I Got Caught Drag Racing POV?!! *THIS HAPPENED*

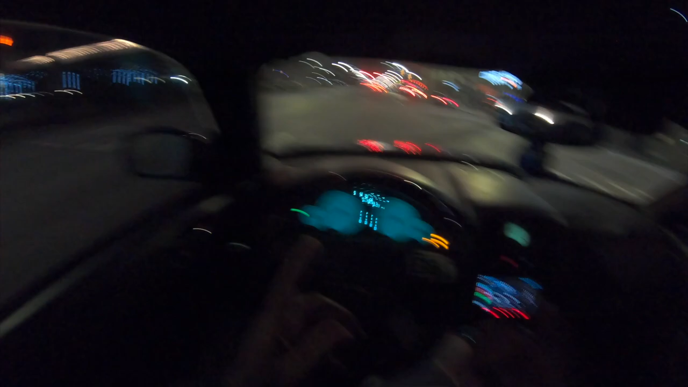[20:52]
I took off from exactly this light. Durango, I guess, all-wheel drive. I took off and spun so crazy. He got his girl in the car, and they probably getting that laugh. And I'm like, wow, really? I didn't see how the dog walked them. You know what I'm saying? But that freaking traction in the cold is crazy. I spun so hard, still went like this and everything, yo. Look at the lights, man. I think we'll get over in this right lane because they put up a Christmas tree every year down here. And I believe it's down, I think it's down this street, right?
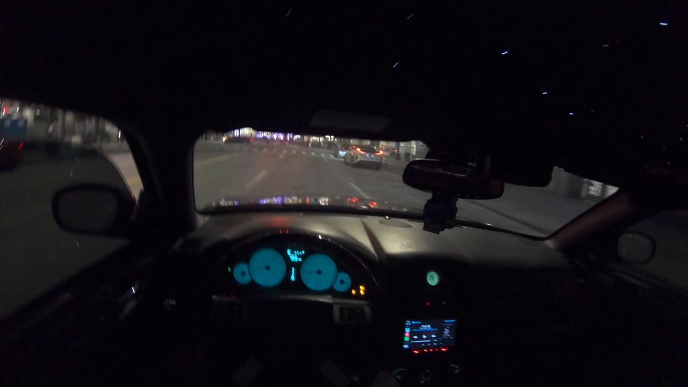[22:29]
The city gonna make their money regardless. And that's what you gotta know. Oh yeah, I forgot it's the parade. So this is where the start of the parade at. That's probably why most of them streets blocked off. I'm about to make another illegal turn. I swear I am not doing this on purpose. I'm gonna let this car go to you. He's supposed to be ahead of me. Wow, that's why the freaking parade is Thursday on Thanksgiving. Yeah, so I think the tree back there somewhere, if y'all can see that.
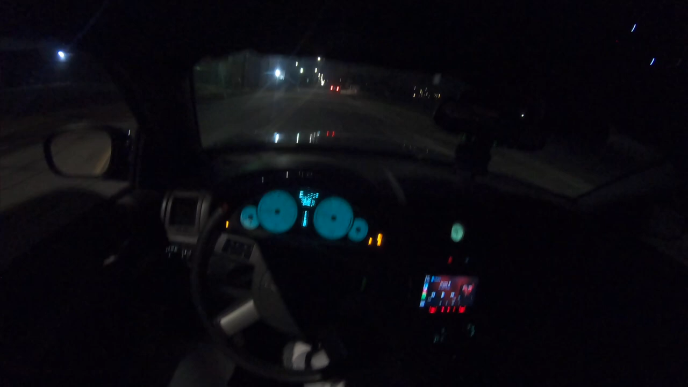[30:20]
Potholes, potholes, potholes. Ooh, shitty Detroit, potholes. We just gonna click back on when I get another. Oh my God, Lord Jesus. Look at this street right here. We gonna do it. Woo! Hey, that 0 to 60 on this car is surprisingly crazy.